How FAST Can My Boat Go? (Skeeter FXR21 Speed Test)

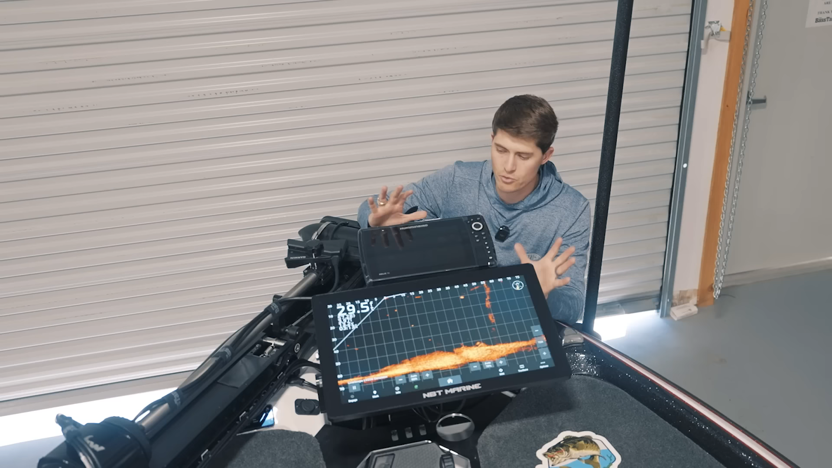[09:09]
Right here in front of me, I have two graphs. One of them here is the Hummingbird Helix 10. I've got it up front for my 360 transducer, but the graph next to it, and I have a wide shot right now for perspective, shows you how truly large this live scope unit is. This is the NBT. They call it the Battleship. It's the big screen. It is 22 inches of high definition, zero pixel loss goodness to display your live scope and anything else that is on the Garmin unit in the back. So the cool thing about this, this system is that the NBT unit also for sale here at the Bass Tank for those of y'all who want to check it out.
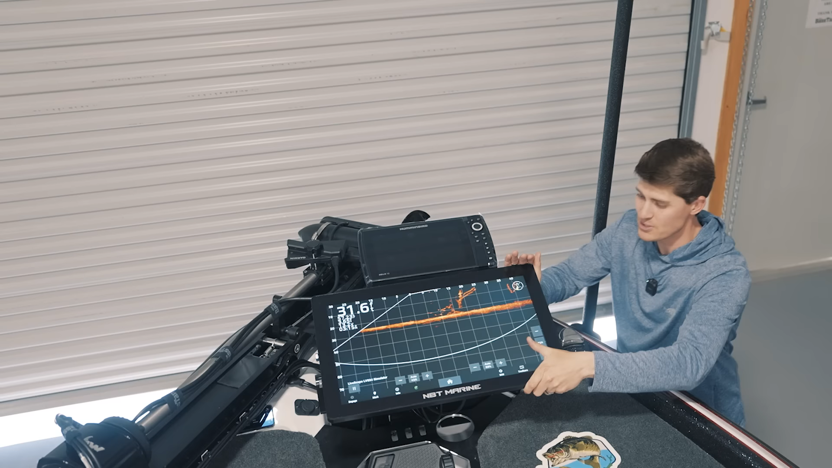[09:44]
As far as a 22 inch screen goes, it is crazy strong. Even in big waves, I am not worried about a 17 pound fish finder. Again, full touchscreen capabilities and it just mirrors what is back there on that unit. And they have both a 16 or a 17 and a 22 inch. And it's actually a cheaper way to go if you want to have two Garmin units to have one of the GPS maps that goes to an NBT. And again, here at the Bass Tank, they can fully install it for you. I just, I got to show y'all up close. This thing's awesome.
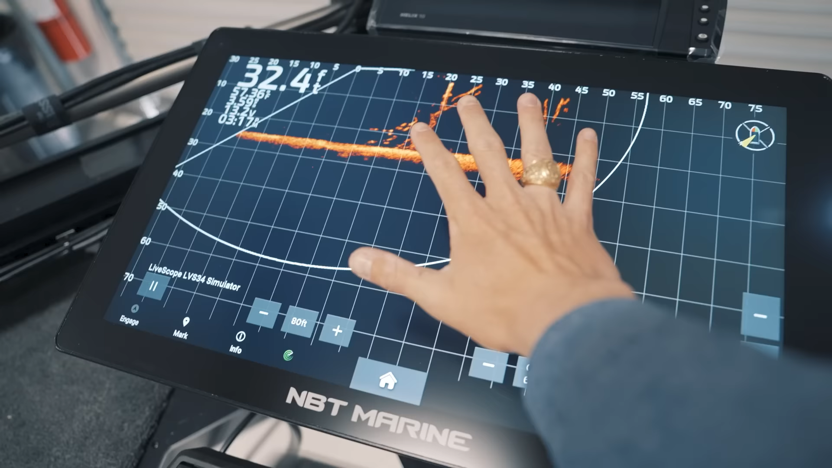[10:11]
That is absolutely ginormous and compared to a Helix 10, definitely quite a shift.
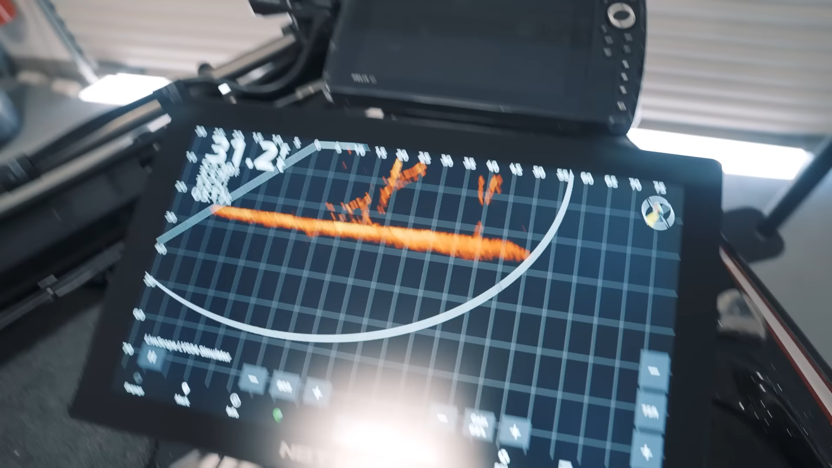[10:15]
Now we've got the 360 transducer right there.